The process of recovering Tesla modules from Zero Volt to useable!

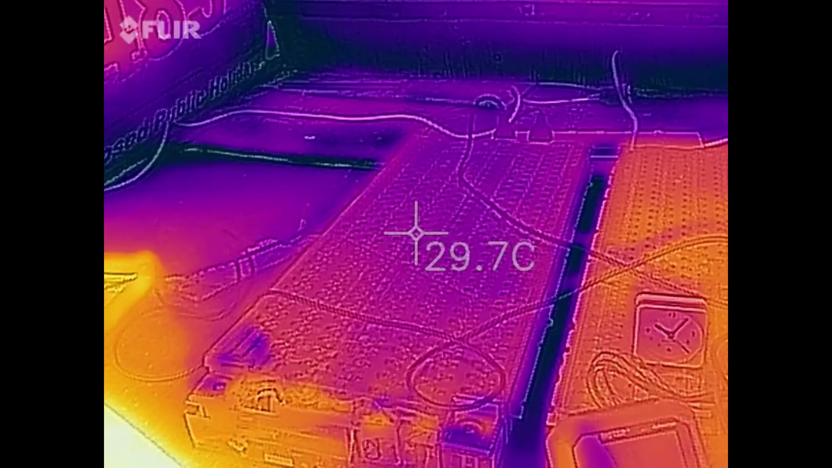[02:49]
On screen: spot 29.7°C
It's in, we've got 29.6 degrees on that one. Floats around a little bit, of course. And that one's a good 2 degrees warmer. The temperature differential isn't very good with the two cells on this particular camera,
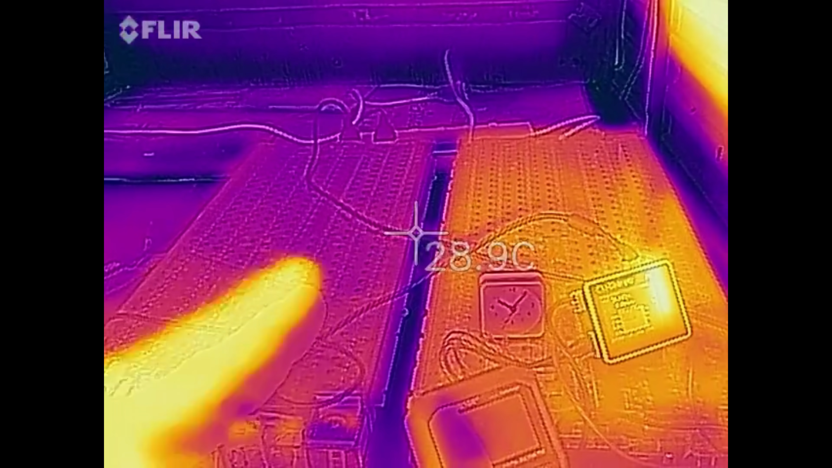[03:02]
On screen: spot 28.9°C
but you can definitely see that this one's hotter. So we're still about 3 hours.
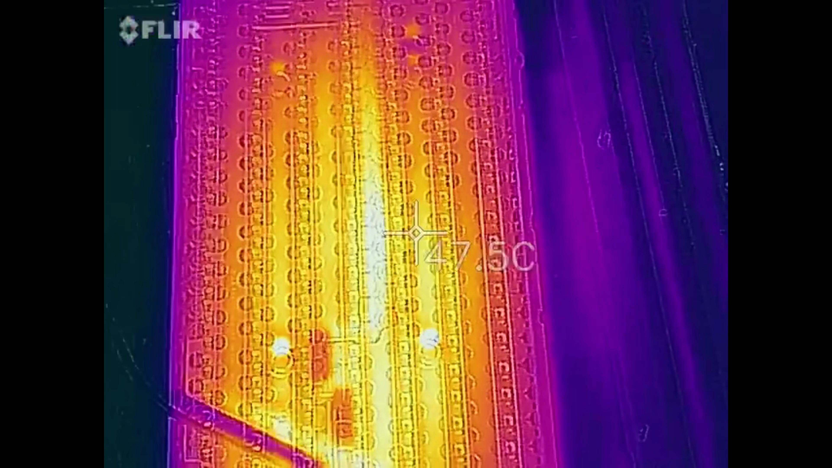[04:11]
On screen: spot 47.5°C
Definitely looks like the cells in the middle are getting that heat from the accumulated heat from the entire cell.
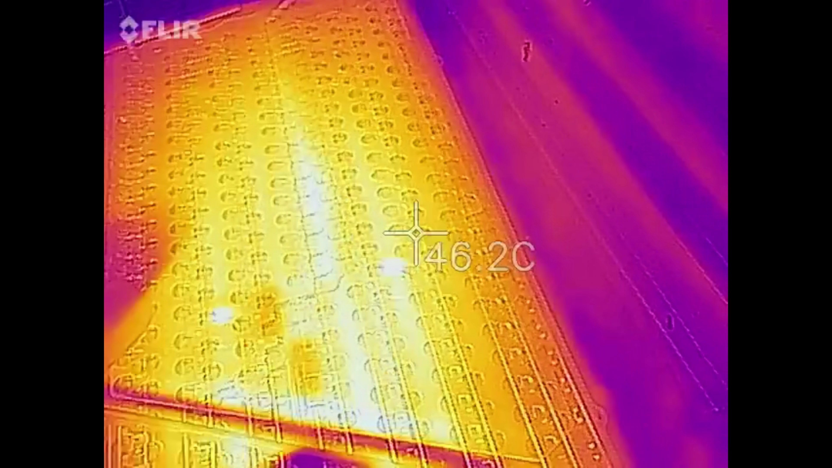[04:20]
On screen: spot 46.2°C
They're definitely not good and you can put your hand on it now and you can feel it.
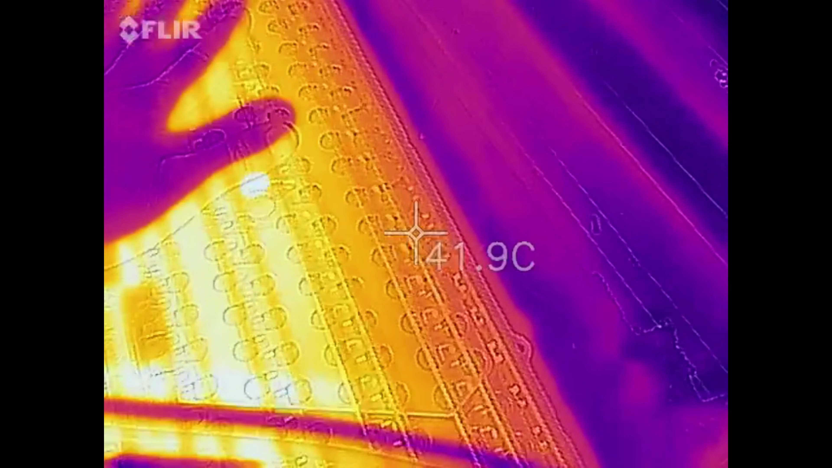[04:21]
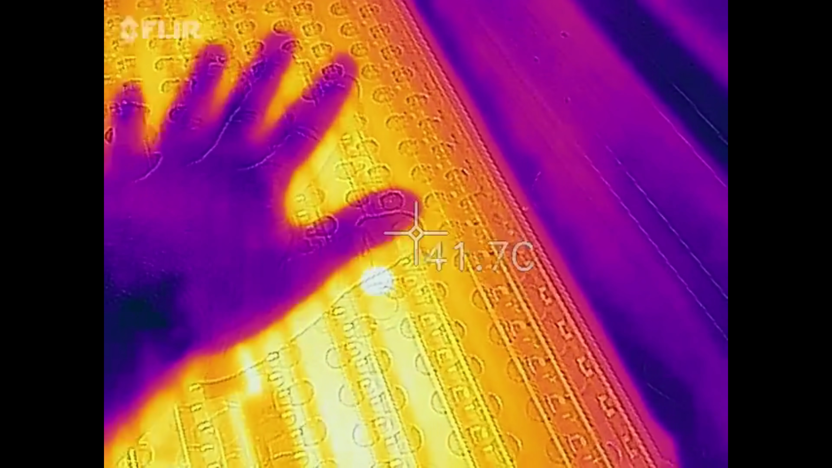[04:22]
On screen: spot 41.7°C
It's warm, it's not hot to touch.
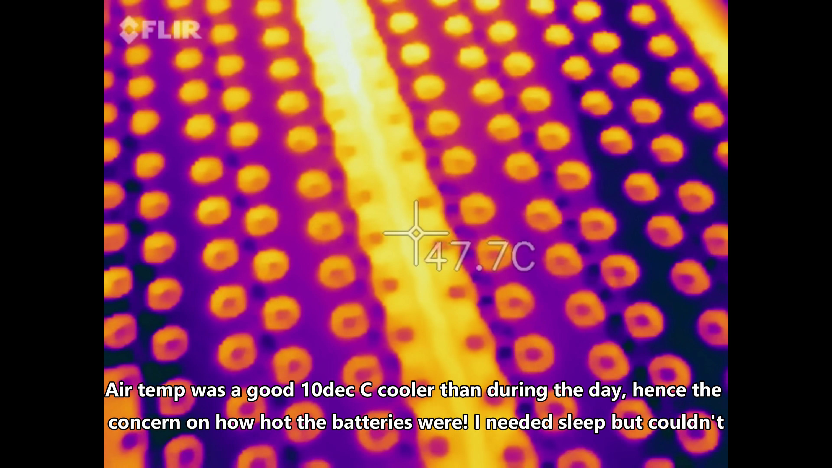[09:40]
On screen: spot 47.7°C
So, let's grab the thermal camera and see everything that is wrong with this setup.
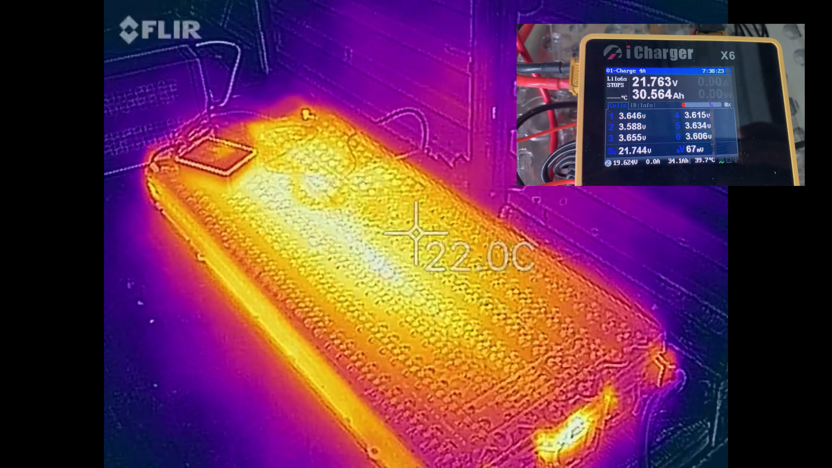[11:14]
On screen: spot 22.0°C
The thermal camera really does tell the story on this one. Last night it was at 22 or 23 volts. This morning, right now,
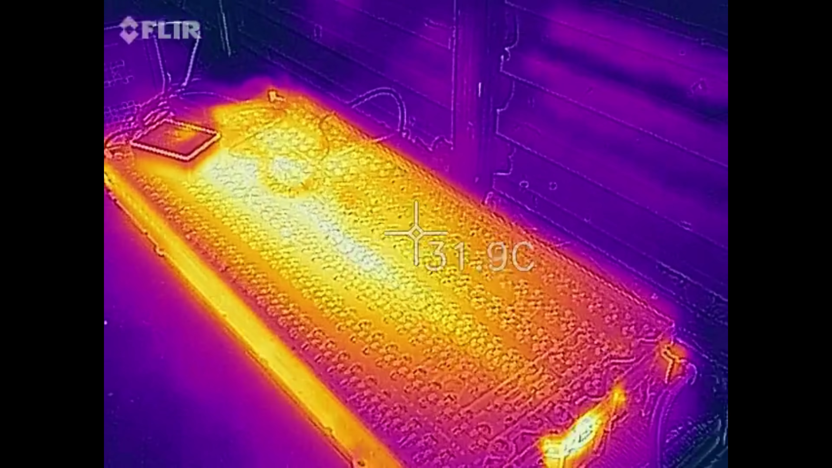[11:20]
On screen: spot 31.9°C
about eight hours later, it's at 16.5 volts. And look at that heat. It hasn't been charging for hours.
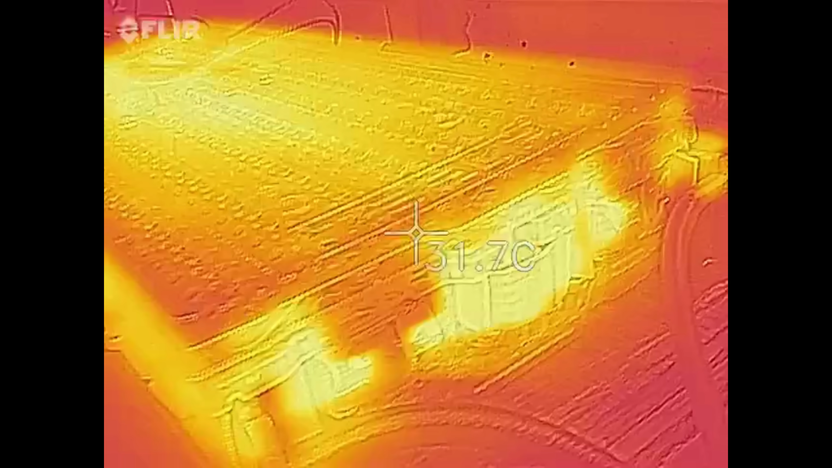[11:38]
On screen: spot 31.7°C
Doesn't matter which way you look at this,
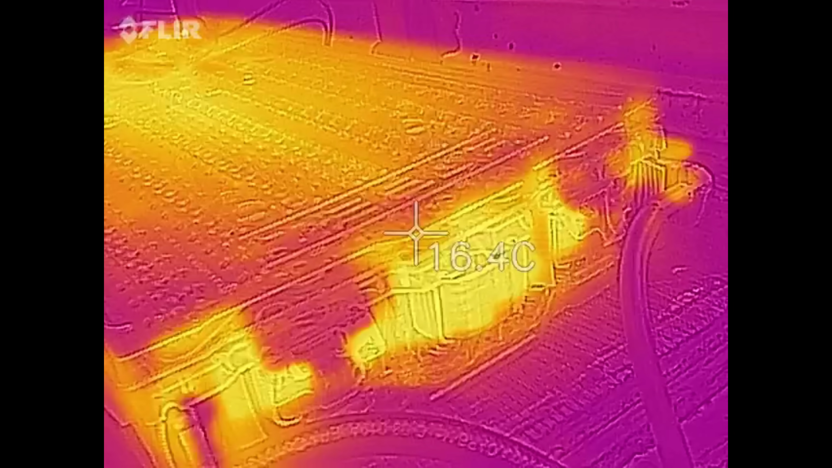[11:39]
On screen: spot 16.4°C
all those cells are smoke and hot.